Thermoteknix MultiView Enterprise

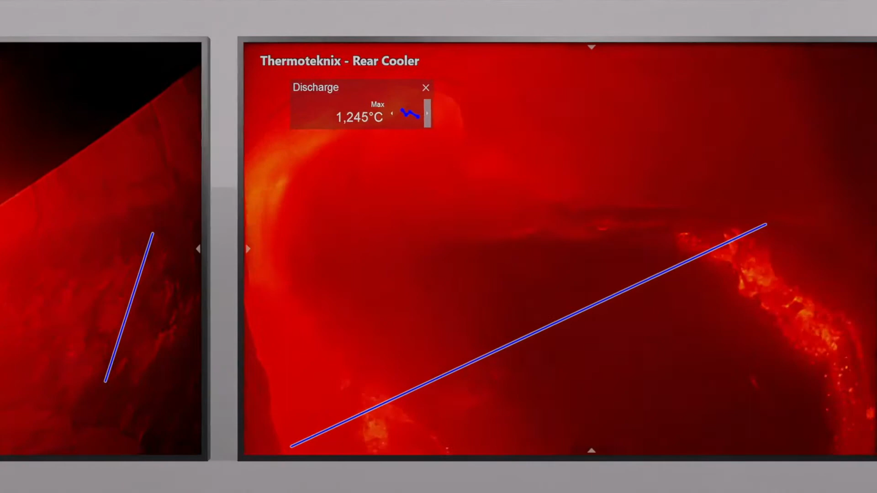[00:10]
Thermotechnics Multiview Enterprise is a single platform solution that combines your kiln burning zone, cooler cameras and your shell scanners into a dedicated modular framework to meet the needs of your plant.
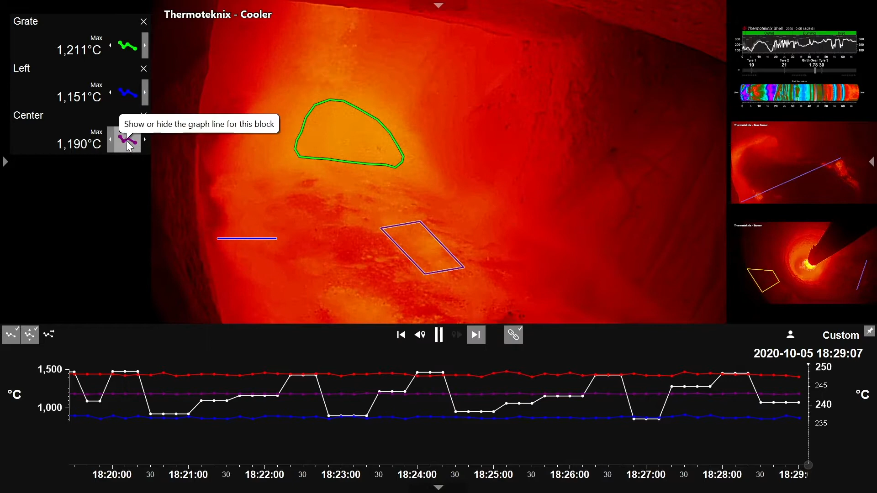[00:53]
Trend data can be shown or turned off at the click of a button. Data from all sensors is stored in real time synchronized and correlated through a structured database filing system to ensure fidelity without compromise to long-term data security and its integrity.
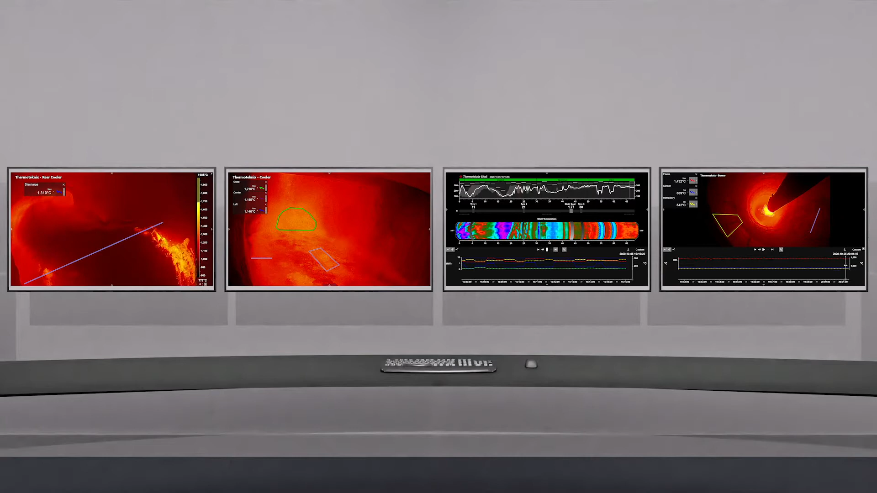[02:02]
All sensor streams can be linked together enabling the operator to pause and rewind on one sensor stream, in this case being shown on the timeline of the monitor on the right, outlined by a red rectangle.
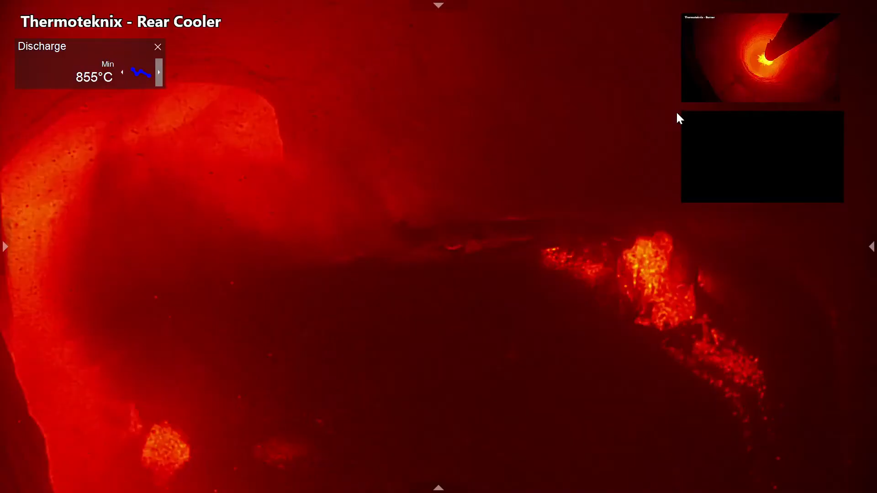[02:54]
On screen: min 855°C
Reposition and resize the picture in picture streams to create a truly personalized display to suit your plants requirements and preferences, all of which are saved automatically.
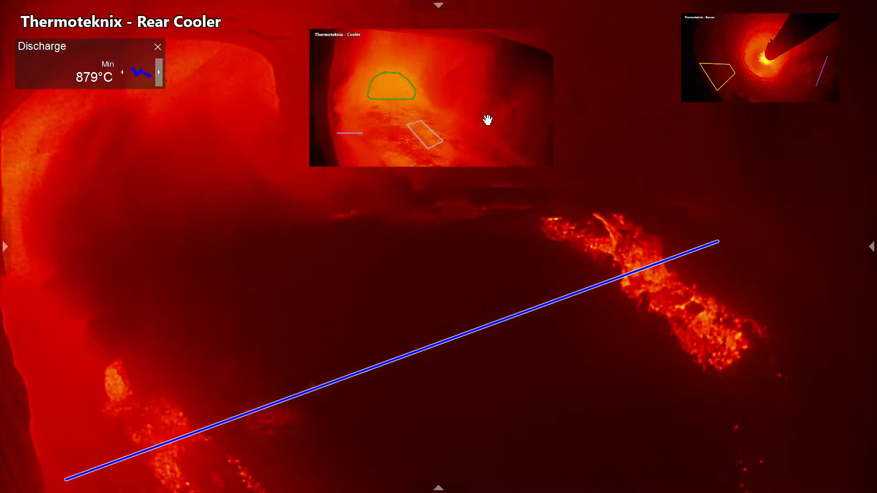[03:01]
On screen: min 879°C
cameras can also be installed in portrait orientation,
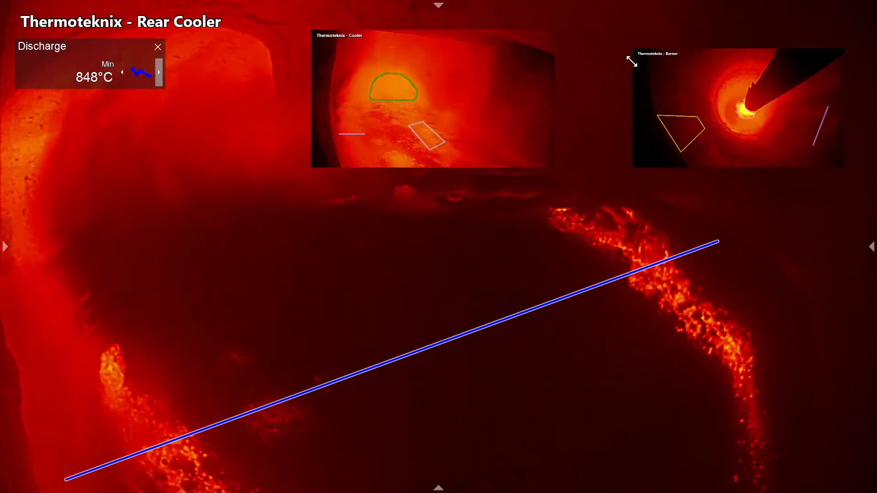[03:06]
On screen: min 848°C
achieving unique views from the cooler into the kiln.
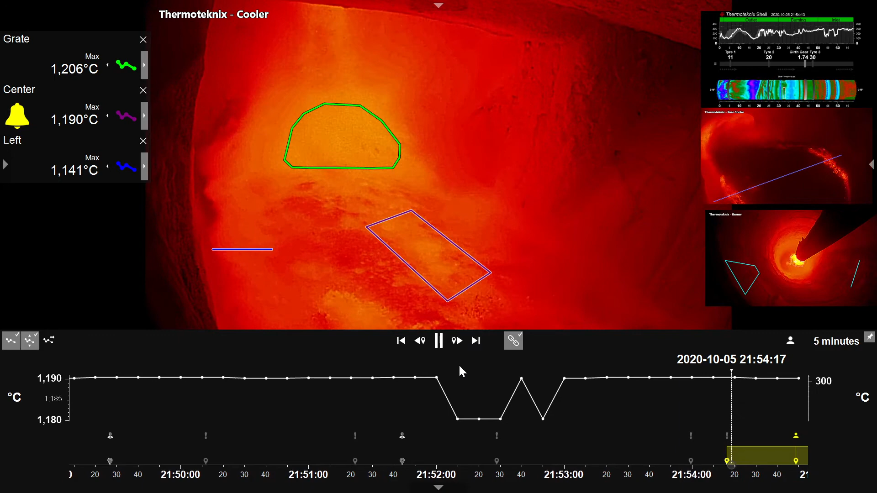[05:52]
multi-view enterprise automatically recalls all alarm events as well as user specified events. and using the left and right arrow keys, you can instantly navigate between them and resume playing back the historic video or from the time leading up to the alarm event itself. multi-view enterprise has the ability to link data streams as shown by the link icon and so when toggling between sensor streams, the alarm events are shown in the shared timeline.